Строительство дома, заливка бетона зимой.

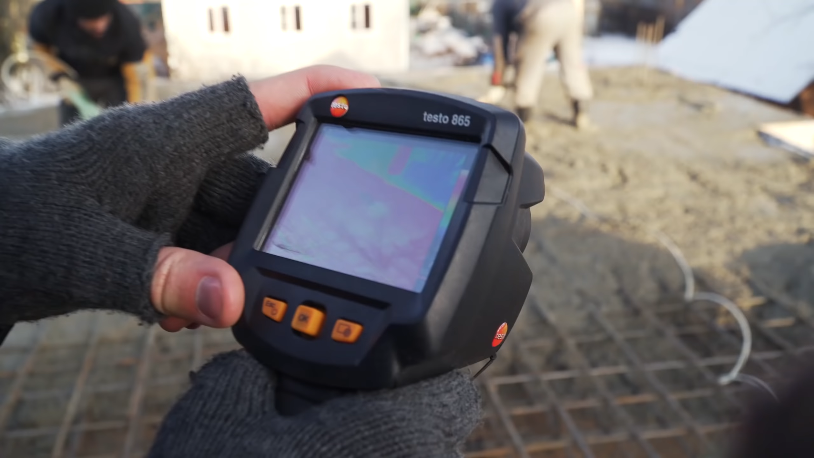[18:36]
Видите? Значит, что показывает наш алкотестер? Он показывает, что вот бетон, видите, теплый, красненький.
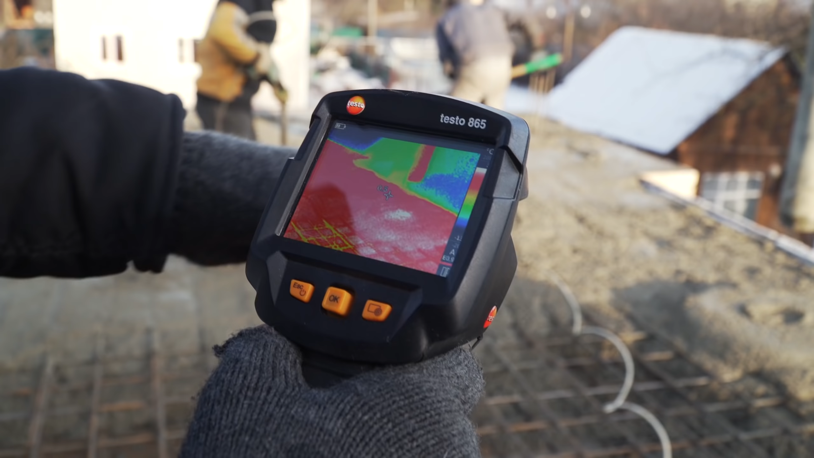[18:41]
Ой, это мой палец. Вот он теплый, но по температуре, я смотрю, прям очень мало. То есть, ну давайте ближе подойдем. Возможно, просто какая-то погрешность. Сколько показывает у меня?